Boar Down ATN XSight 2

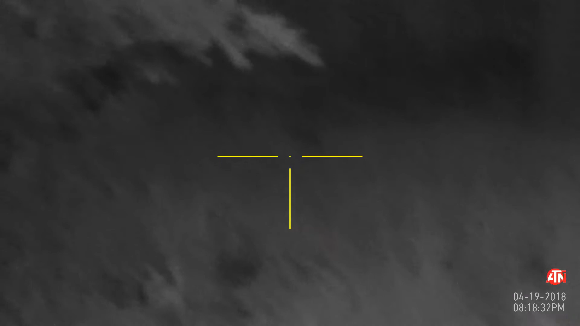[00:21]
Did I drop? I thought it did. I think it's right there. That's him. He's on the ground? Yeah. Yeah, he is. Good shot, Buck.
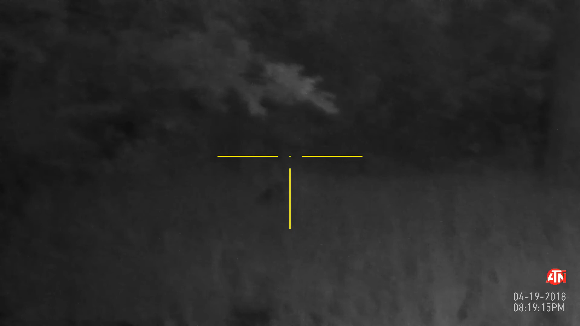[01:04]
That was pretty smart. Yeah, he's done. Yeah, he's definitely there. Oh, yeah. Yeah, he just went white. And then when it came back on, I thought I could see kicking, but then I couldn't see nothing. But I could actually see him there, right? Oh, yeah. Yeah. Sled boy. I don't know.
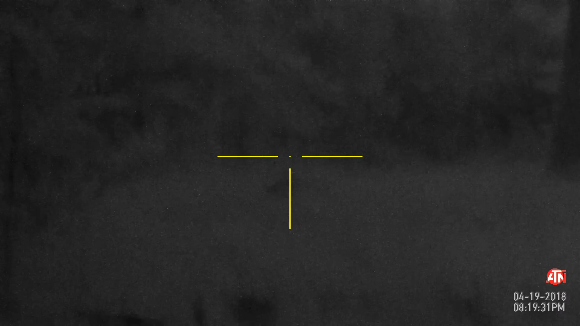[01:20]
He sometimes will surprise you, but he looked pretty good-sized. Yeah. Mm-hmm. I wouldn't be surprised if he wasn't the first one that came out. Probably. The second one was bigger.